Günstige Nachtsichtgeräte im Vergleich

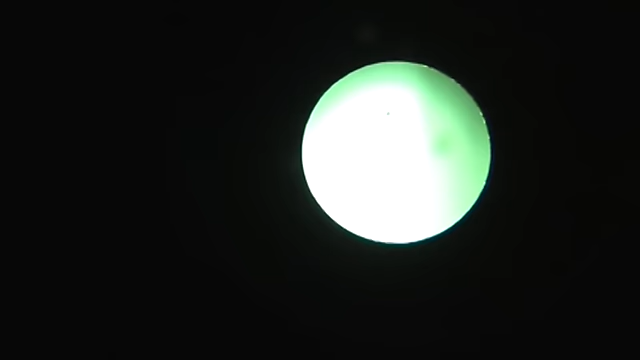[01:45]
Durch die Kamera ist es kaum zu erkennen, aber in der Praxis ist tatsächlich das Bild des
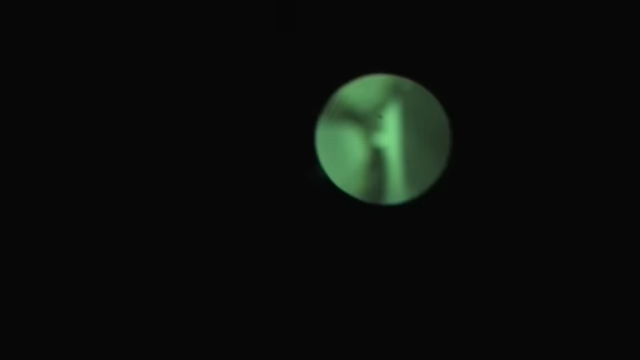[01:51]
Bresser Night Spy deutlich klarer als das des Eye-Clops des Spielzeugnachtsichtgeräts.